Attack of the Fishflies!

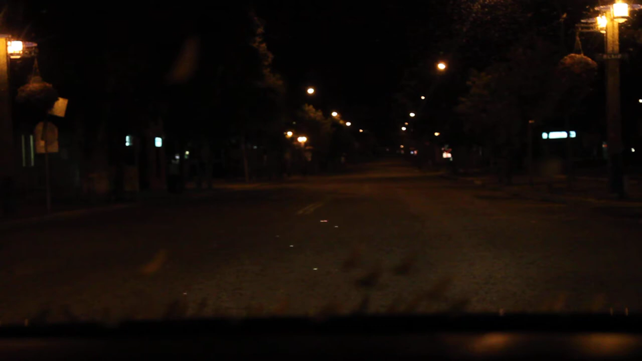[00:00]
The fish flies have killed everybody in Gimli. There's no one left. Except us. We are driving down Main Street. And there's no one alive.
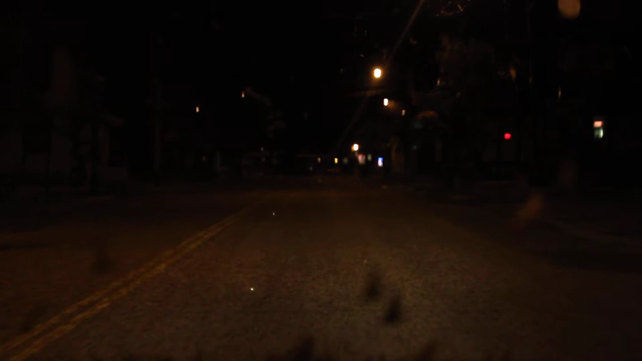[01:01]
Oh my goodness. Oh my goodness. We have yet to see a human being. Nope. Oh, there's a car. Somebody else had the same idea as us. No, but it's parked. They're dead. Oh my god. Okay. Oh, look over there. Where should we go? Look over there. Oh my gosh. Can't find a pan. See that darker spot?